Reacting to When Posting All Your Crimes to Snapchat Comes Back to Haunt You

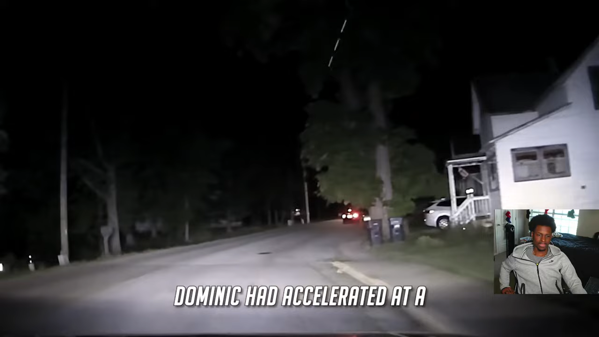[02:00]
Upon initiating a traffic stop, Dominic had accelerated at a high rate of speed and turned off his headlights.
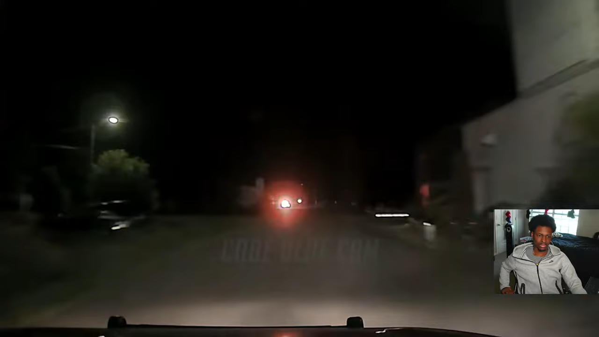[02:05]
Never do that. It's illegal. 212, I'm with him on call. Never do that. That's illegal. Eastbound Lawrence. 212, calling us. Eastbound Lawrence. Northbound Spring. Hey, yo, the cop just ran a stop sign.
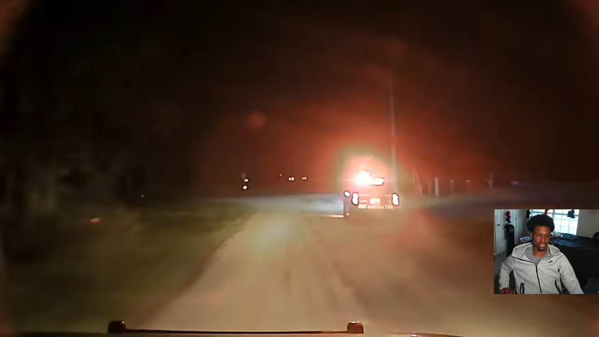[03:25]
Marquette. I got primary doing? northbound Eagle from A. Throughout the pursuit, he consistently ignored multiple stop signs,
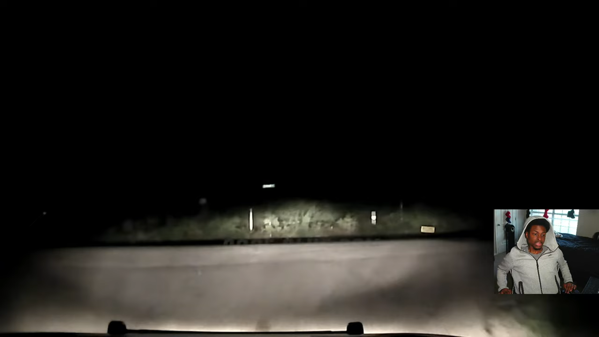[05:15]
What's your traffic volume out there? There's no traffic. If I'm approved to continue, we're northbound on Ember right now. He's blacked out. Slow speed. We got one vehicle. We are northbound on Ember. One vehicle. We got another one oncoming. His lights are back out again. I'm right behind him. At about 73. 544 212. I'm still behind you. Trying to catch up.